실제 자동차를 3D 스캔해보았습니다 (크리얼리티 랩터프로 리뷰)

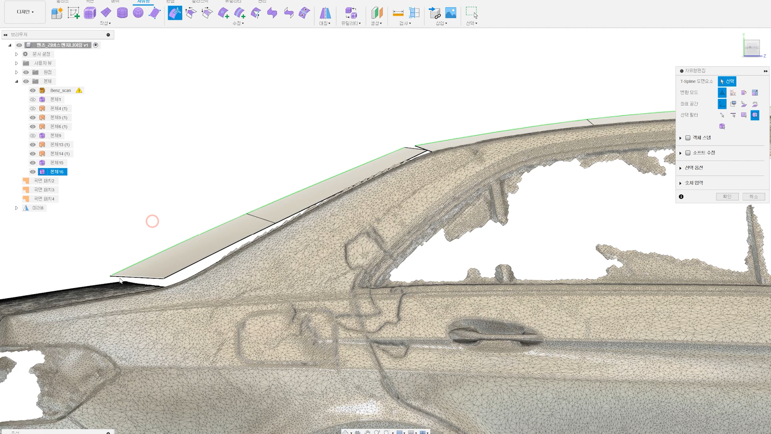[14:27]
요런 식으로 해서 이제 러프하게 형태를 지금 만들었는데요. 뭐 요런 휠 같은 거 라인 따서 제대로 만들어서 깔끔하게 다 완성시켜 나갈 수가 있겠죠.